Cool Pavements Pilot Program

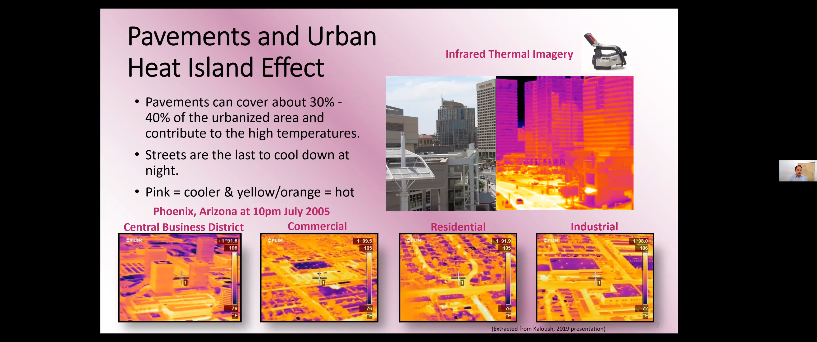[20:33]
And we can see that cooling effect, at least on the roof surface, and definitely compared to the street surfaces around them and the parking lots around them. So we know a little bit about it on roofs, and now we're looking at it for our streets to see if there's going to be a benefit. Again, I touched on it a little bit. One obvious benefit that we are seeing is to reduce daytime surface temperature. One of the things we'll be looking at and studying is how is the surface temperature different from the air temperature? Because it's great to cool down the surface, but if where people are standing or walking, it is the same or hotter, is that still a benefit?
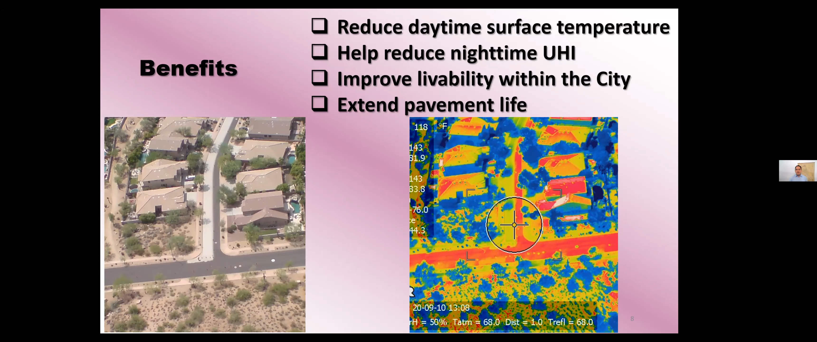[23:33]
definitely looks to have a compounding effect, that the shade on that on the cool pavement is just as cool as the vegetation itself, which is very interesting. Again, we think of this as one of many tools, but it's a tool that still provides a great number of benefits.